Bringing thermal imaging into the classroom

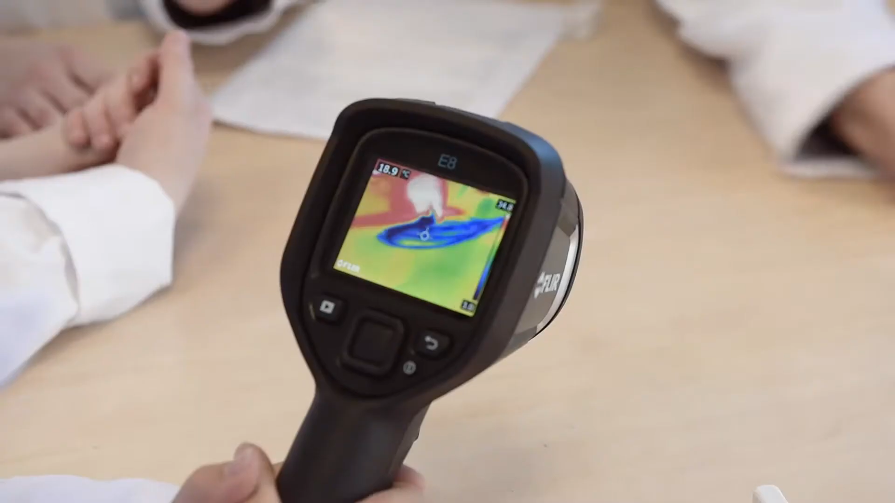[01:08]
Now what's happening as Zaki rubs it against the table?
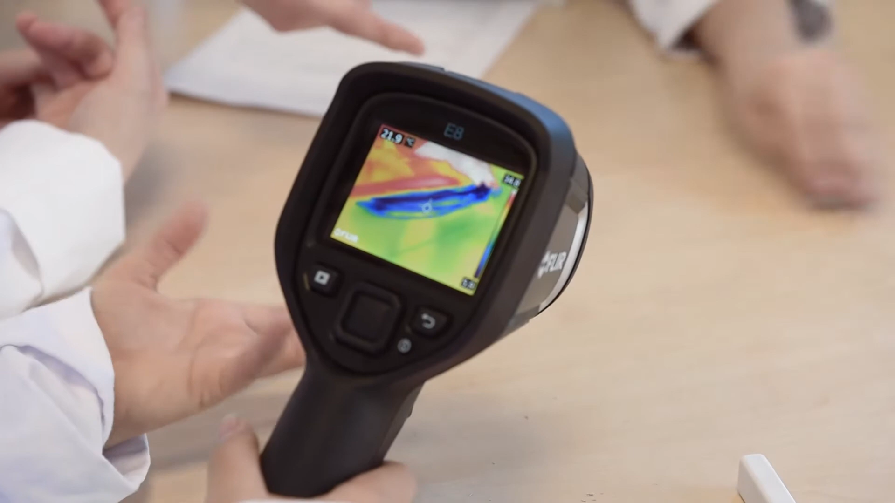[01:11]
It gets blue on the table. And can you see that clearly with the thermal camera?
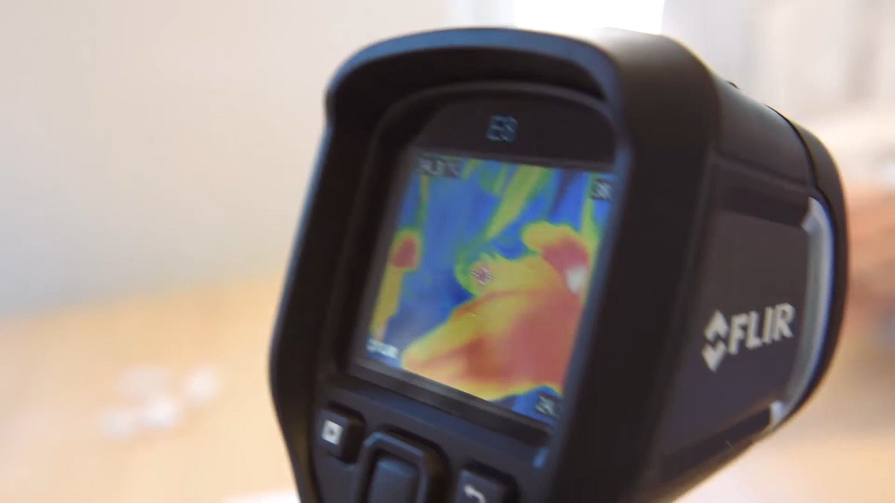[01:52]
Oh, hard. And then red again.